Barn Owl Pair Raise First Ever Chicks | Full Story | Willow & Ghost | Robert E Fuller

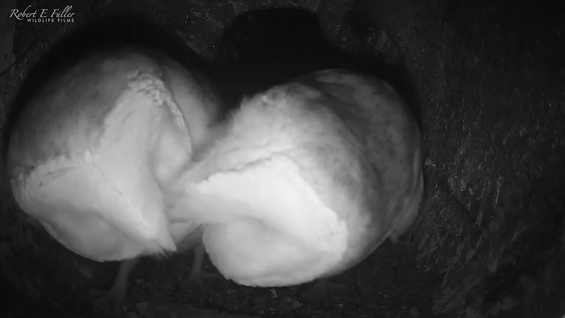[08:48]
For just over a month, this pair have looked settled in Sycamore Stump.
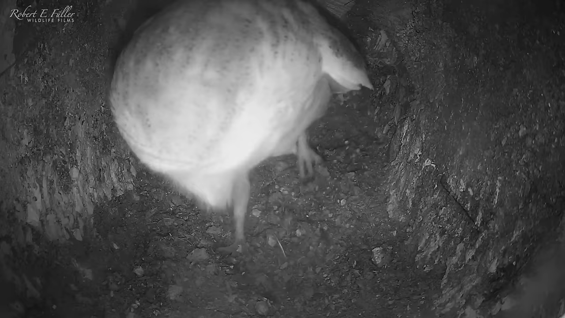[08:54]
It's been a long time ago. Even nest scraping regularly. This is where they dig a shallow depression to accommodate their clutch. But there are still no eggs.
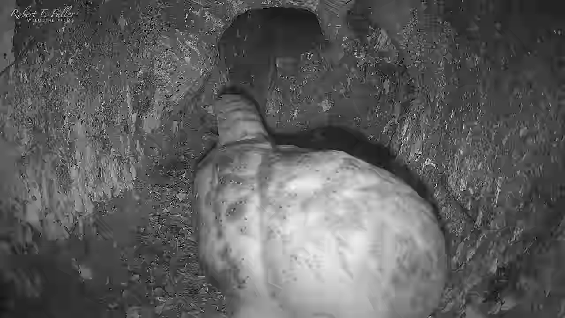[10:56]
He can't understand why she keeps calling him, and he makes her several times.
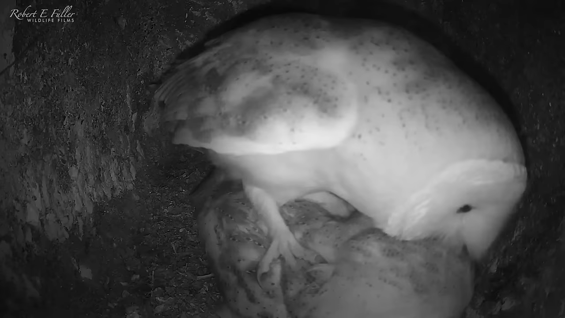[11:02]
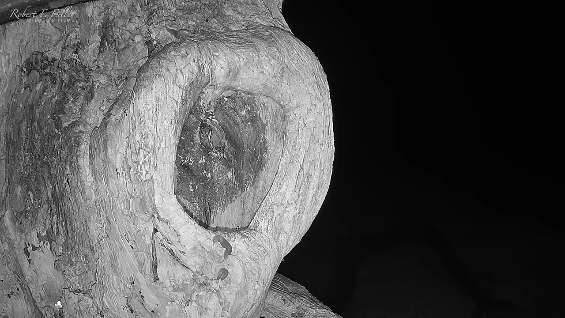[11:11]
Eventually, he sits outside the nest, ignoring her completely.
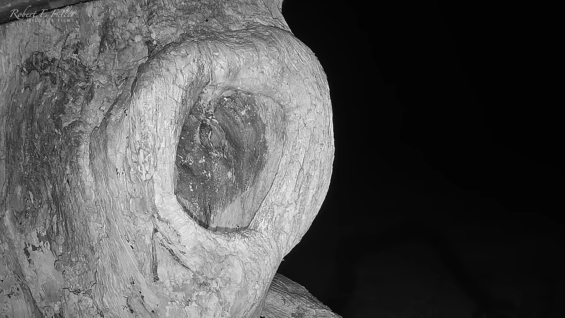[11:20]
Six hours after it was laid, he delivers some food, and finally notices that egg.
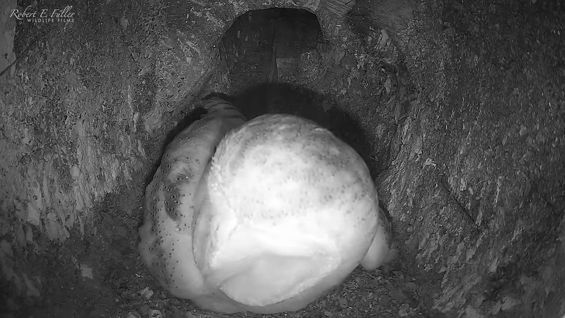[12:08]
That night, while she's incubating, Finn is back and tries to enter the nest.
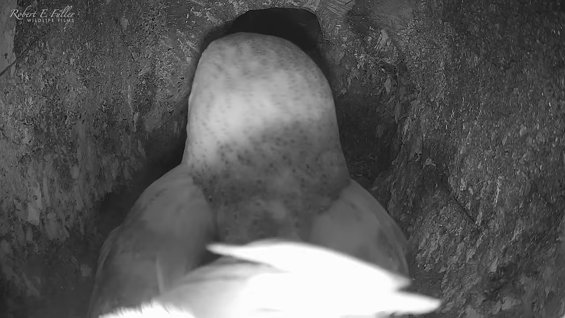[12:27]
Each time, Willow sees him off, and then returns to her eggs.
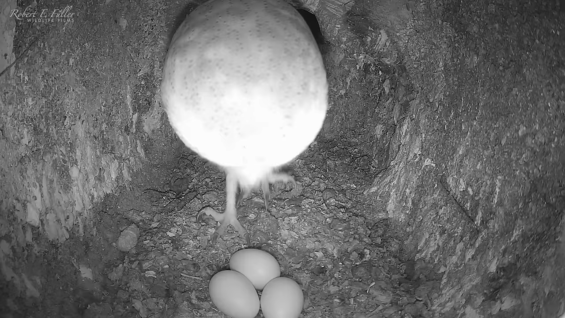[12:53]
But Willow soon returns. Incubating the eggs is solely the role of the female barn owl. On the 7th of August, Willow lays a fourth and final egg.
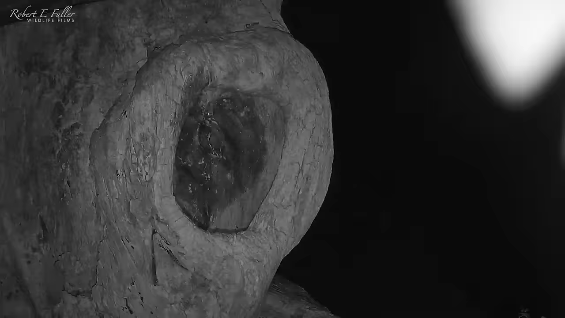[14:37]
The first egg starts to pip, right on time, 31 days after it was laid.
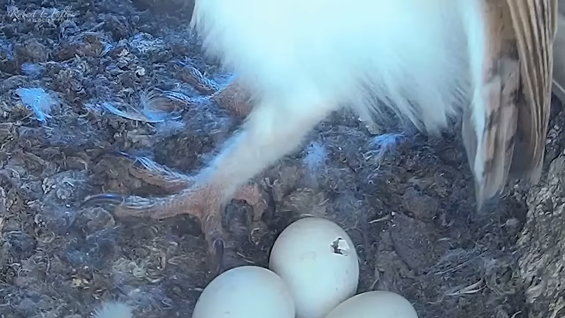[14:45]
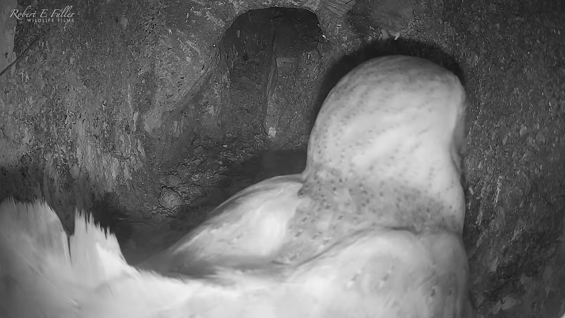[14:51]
But Ghost hasn't brought in any food for her today.
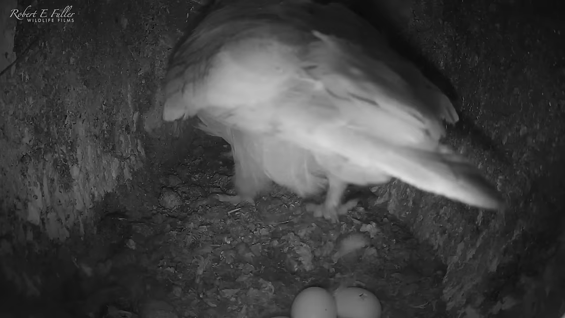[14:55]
So Willow leaves the nest to find food for herself.
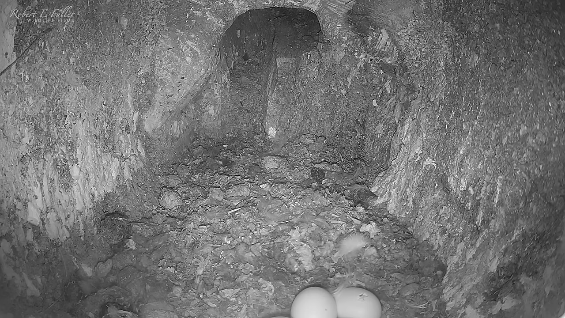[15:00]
It's not a good idea for her to leave her eggs unguarded at this stage.
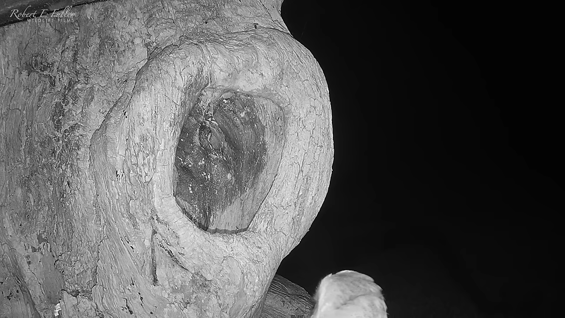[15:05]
And in her absence, another barn owl enters the nest. It's Finn, I can tell by the ID ring on his foot.
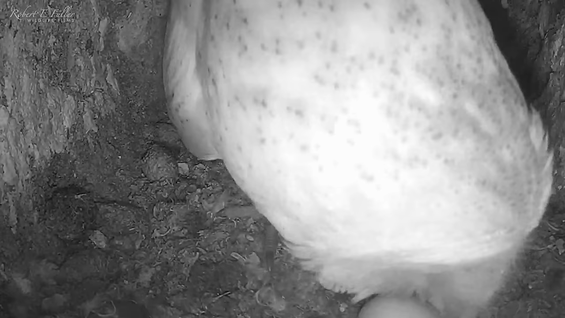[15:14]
He and Gylfi are the dominant pair in the area, and have a nest nearby with eggs in too.
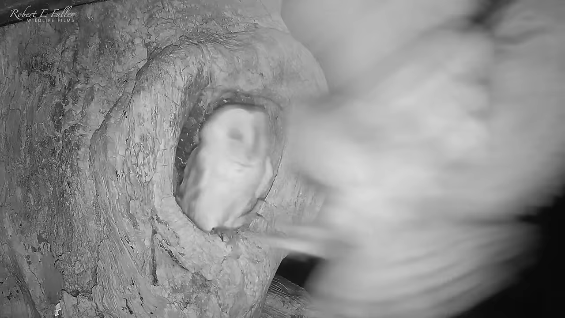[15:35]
Willow can't quite believe it. I don't think she'll do this again, unless she has to. Especially as this egg's just about to hatch.
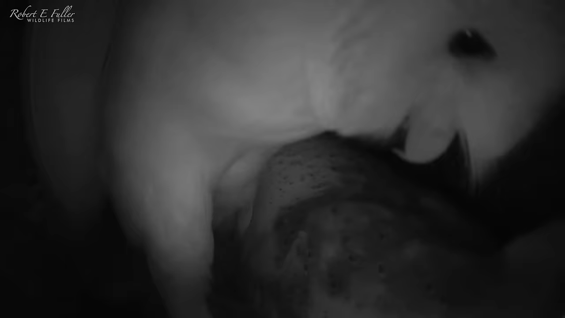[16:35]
She makes it clear he needs to head back out.
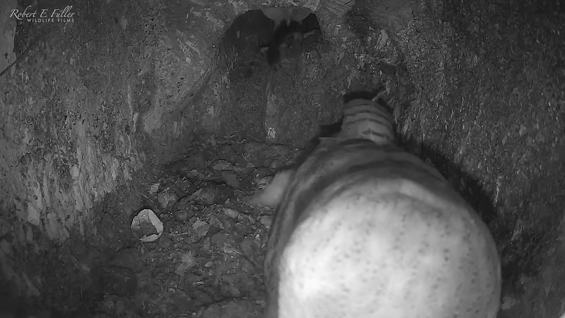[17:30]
It could be to give Willow more space in the nest. But I think this arrangement just suits him.
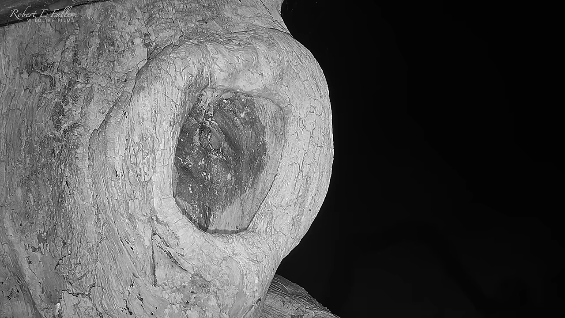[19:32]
They seem to be developing well under the watchful eye of Willow.
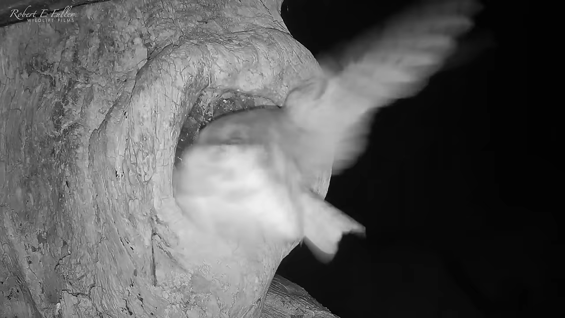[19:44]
Ghost is bringing in just enough food. But he doesn't know that prey is too large for the owlets to swallow. His role is just to provide food. He doesn't get involved any further.